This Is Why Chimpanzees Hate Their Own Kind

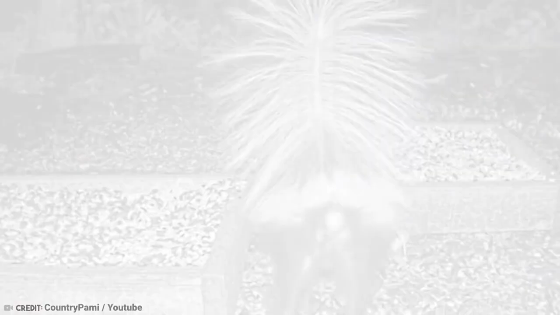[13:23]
The idea of the handstand is to make themselves appear bigger and scarier to the potential victim. Once they've successfully terrified them into submission,